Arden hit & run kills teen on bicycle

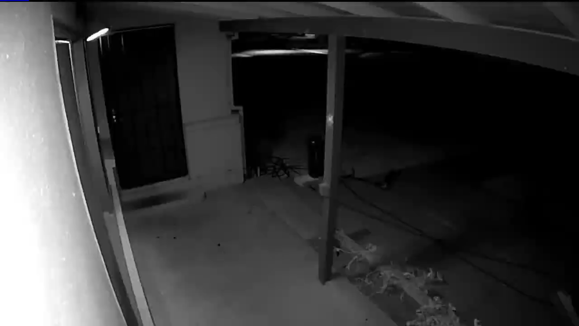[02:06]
The CHP says the driver quickly turned Wes into a neighborhood. Deshawn was thrown off the car and into a front yard.
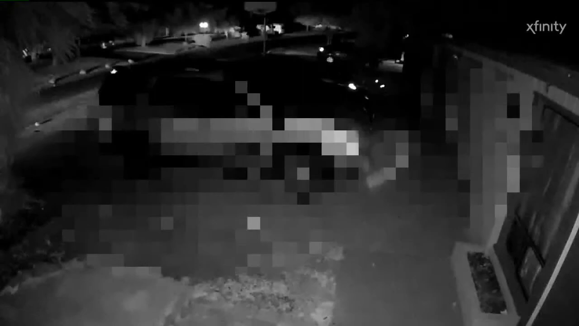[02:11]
The neighbor provided Fox 40 with this surveillance video of that car taking off at high speeds.